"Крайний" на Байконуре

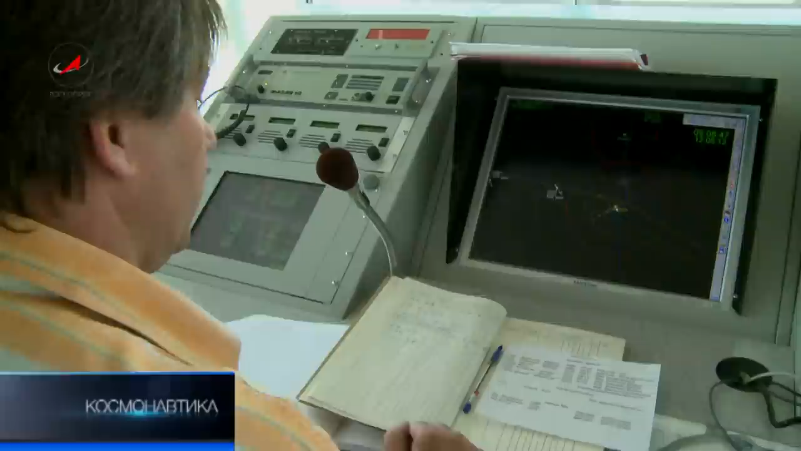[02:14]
Современное оборудование позволяет следить за всеми воздушными судами в радиусе 300 километров.